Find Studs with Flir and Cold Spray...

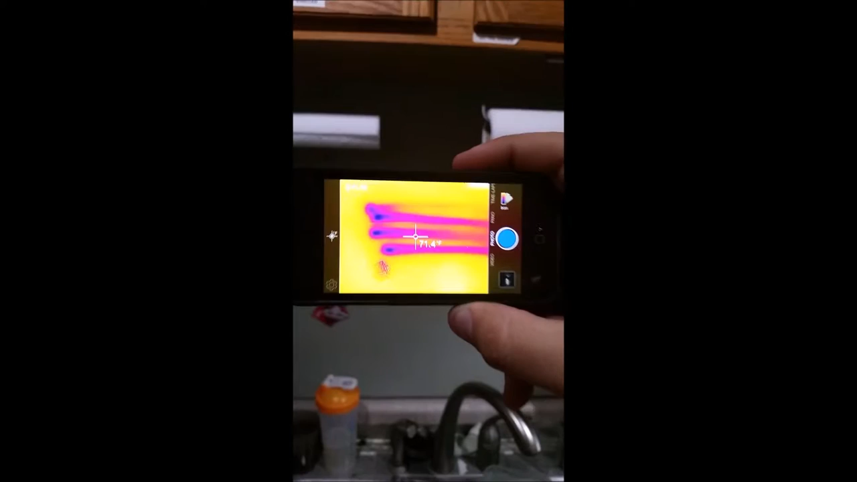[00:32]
nothing and there should be a stud there somewhere a couple
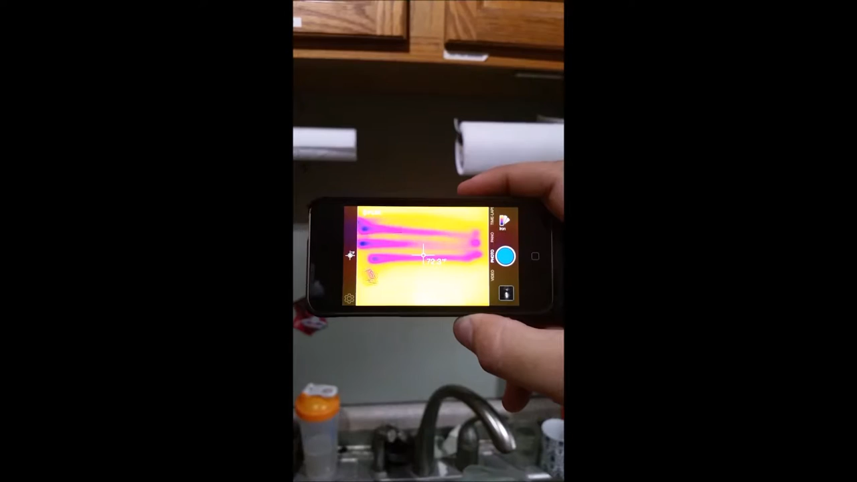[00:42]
of degrees
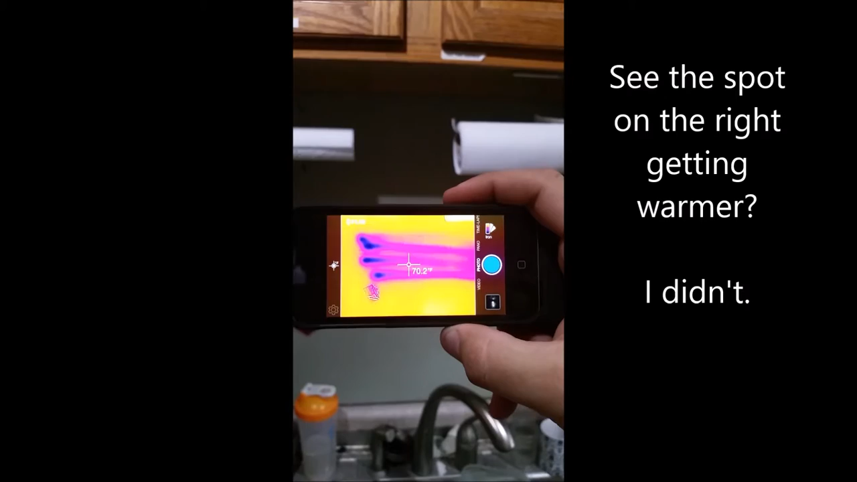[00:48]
colder so let's give it another hit